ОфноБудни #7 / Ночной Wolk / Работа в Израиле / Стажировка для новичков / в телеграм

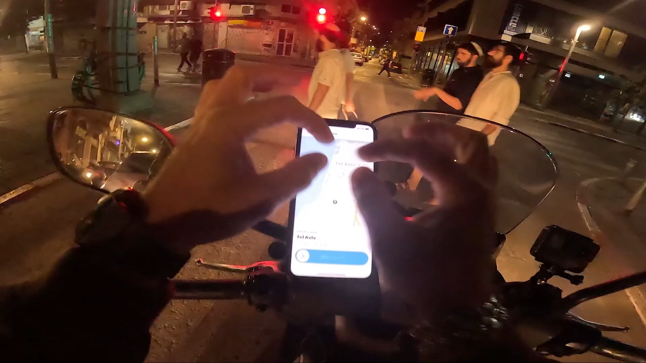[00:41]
это в Тель-Авиве, вот это центр, Дизингов, Ибан-Гвероль улица. Открываемся.
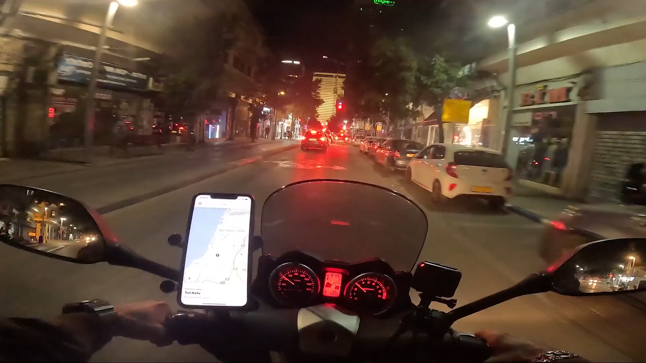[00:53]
Первый заказ прилетел. Далеко ехать до него, тем более он уже готов, поэтому пропустим.
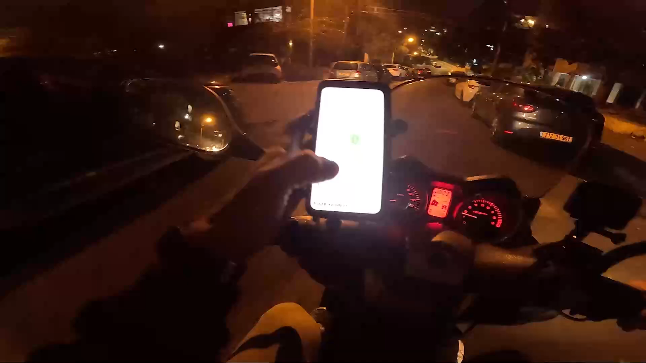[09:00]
Вот он, смотрите, и мне карта показала неправильно. Где она, блядь, я ее уже закрыл.
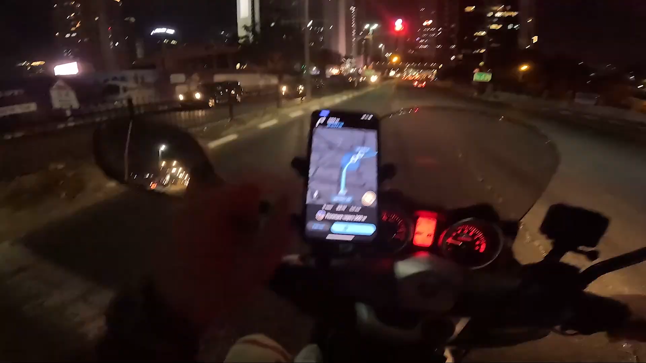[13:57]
Вот, ребят, про то, что я говорил, отметки, что на пути какие-то копы впереди. Но это ставят те, кто пользуются, участники, водители этого навигатора. То есть ты проехал, можешь поставить на точку, предупредить всех, что там полиция.